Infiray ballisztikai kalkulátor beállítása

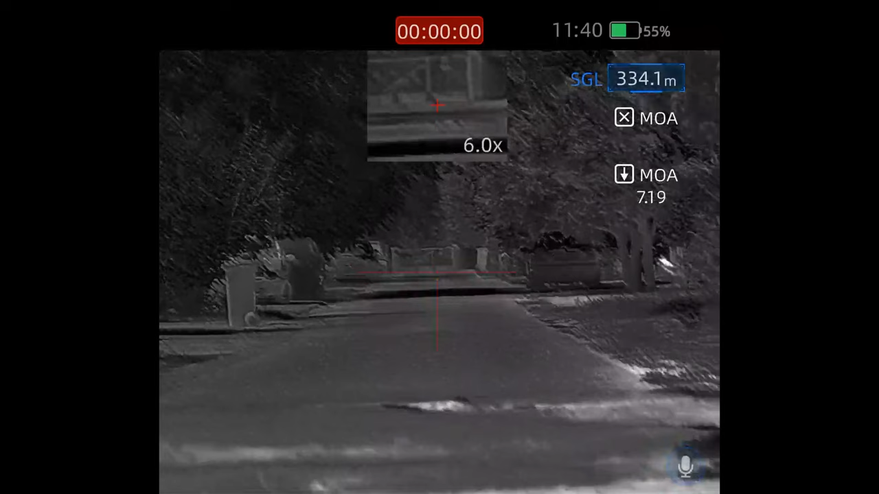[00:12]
ezért időszerű lett egy videó arról, hogyan kell beállítani a távcsövön. Jelen esetben egy Rikó RH50R készüléken távcsövön fogom megmutatni, de a többi készüléken is hasonló az elv.
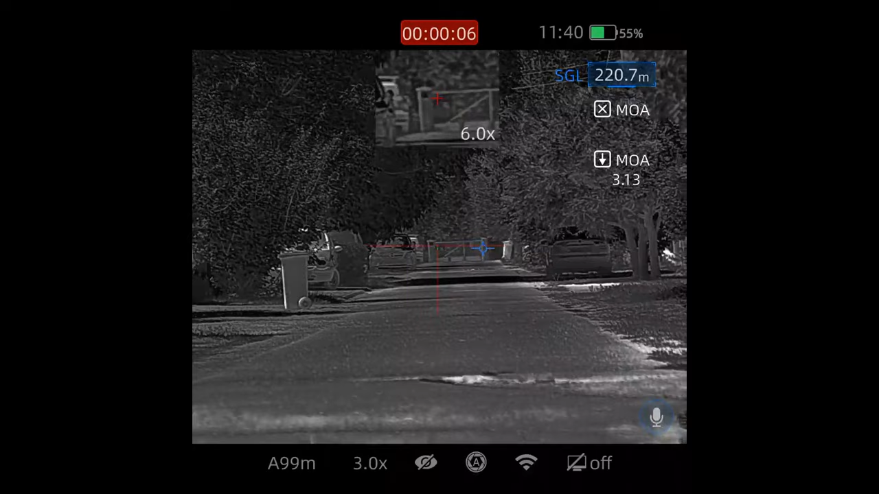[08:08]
Az utca végen állunk, egyszeri gomnyomásra, egyszeri méréssel fogja mutatni.